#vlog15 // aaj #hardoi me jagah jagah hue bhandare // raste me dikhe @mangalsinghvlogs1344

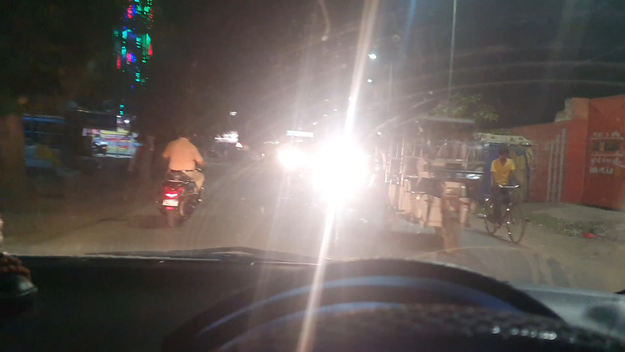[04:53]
और यहीं पे अभी भी एक नया पार्क भी बना है जिसका नाम है बेला ताली। आपको पहले व्लॉग्स में मैंने आपको दिखाया होगा, ये है बेला ताली।
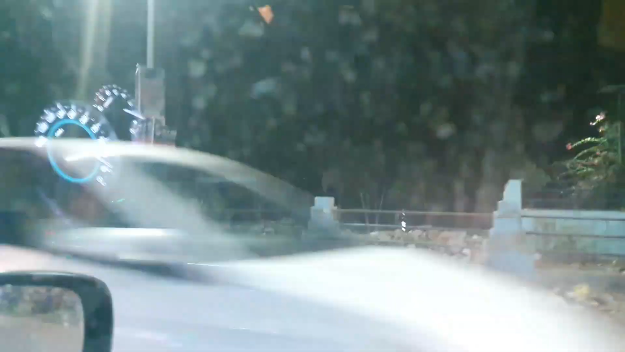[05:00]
ये अभी जो हम लोगों के जो पहले जो डीएम थे पुलकित खरे जी,
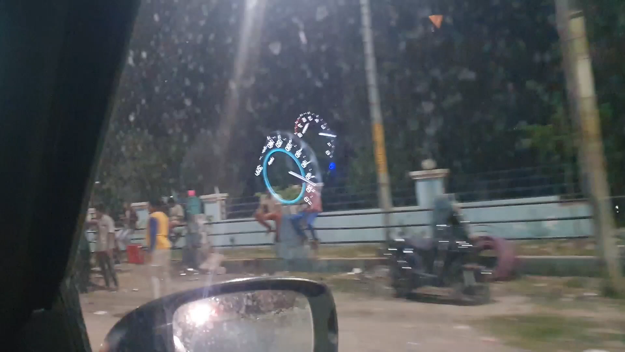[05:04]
उन्होंने बनवाया था इस पार्क को।
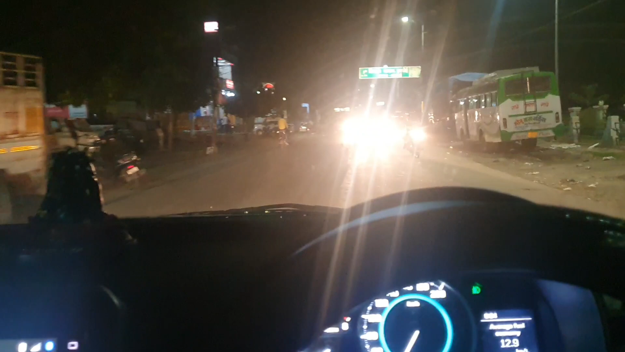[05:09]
और अब हम लोग पहुंच रहे हैं सीधे खाटू श्याम जी के मंदिर, तो सीधे आपको हम लोग मंदिर ही ले चलते।
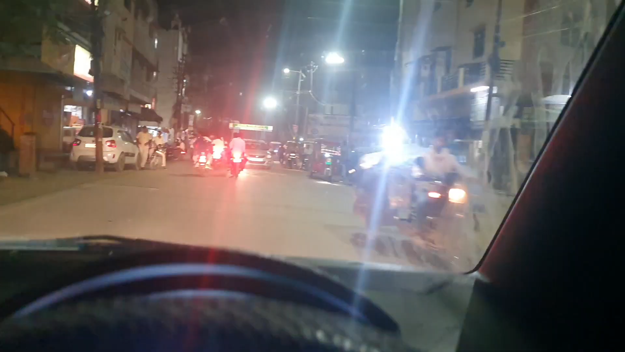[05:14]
तो गाइस सामने है रेलवे स्टेशन और जस्ट मेरे लेफ्ट हैंड साइड में है खाटू श्याम जी का मंदिर।
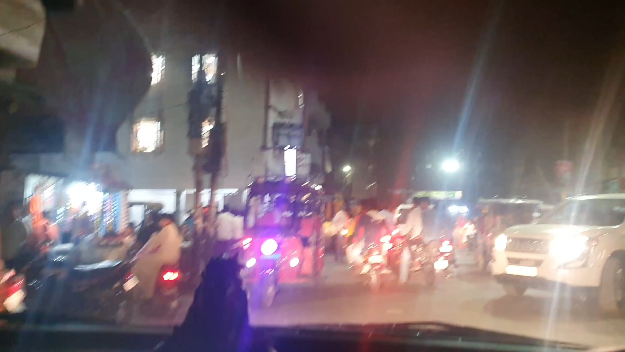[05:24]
ये देखिए, ये जो आ रहा है जहाँ पे भीड़ दिख रही है आपको, ये खाटू श्याम जी का मंदिर है।